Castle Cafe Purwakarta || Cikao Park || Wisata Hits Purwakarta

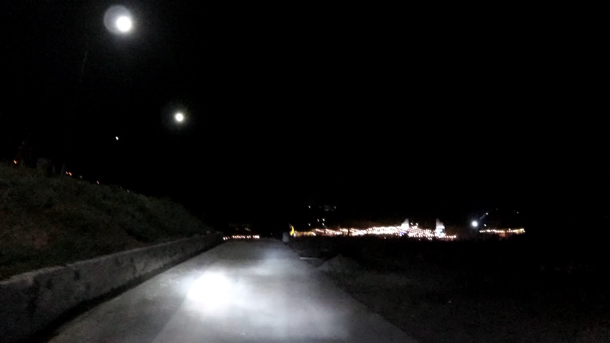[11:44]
Masya Allah, pulang guys, pulang ya. Belok lah. Tuh random guys. Wah ada lampu-lampu ya guys, malam.
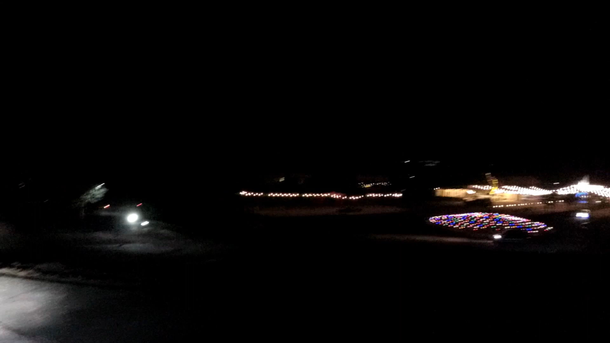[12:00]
Kalau siang lo gak ada lampunya guys. Kita kemana? Kemana kita? Ke kanan ya guys. Bye-bye. Ini Cikau di mana deh? Purwakarta. Tapi udah malam mah tutup, Maren.
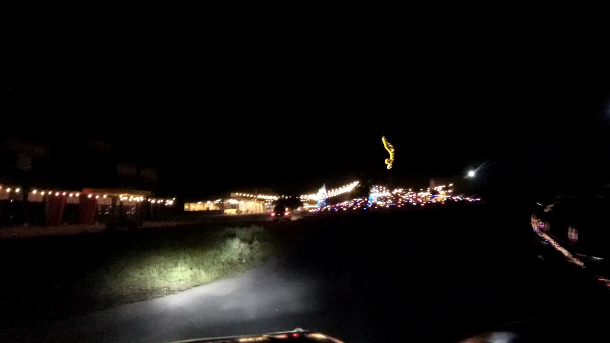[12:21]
Udah malam mah tutup. Cuma bukanya pagi-pagi, guys. Tuh lihat ini bagusnya dia. Oh, ya? Ini taman-taman lampu ini tuh namanya, guys. Taman lampu ya.
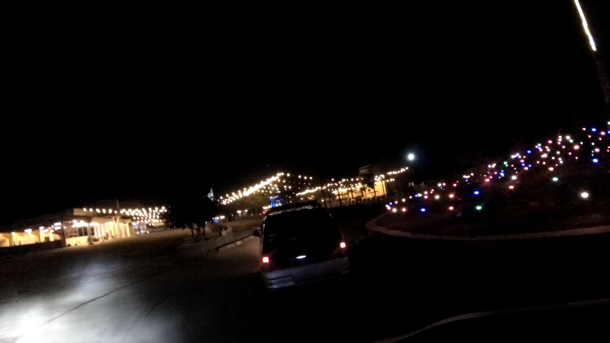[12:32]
Mm-mm. Jadi taman-tamannya tuh banyak lampu. Iya, warna-warni, apa rainbow.